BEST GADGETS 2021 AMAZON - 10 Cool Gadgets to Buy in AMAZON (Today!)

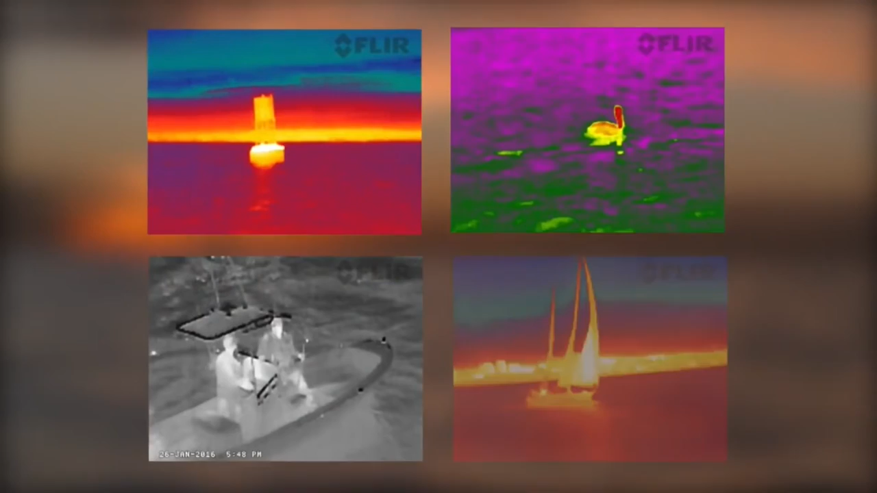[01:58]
scout tk records pictures and video with the choice of color palettes and it has a rugged waterproof design built to withstand the elements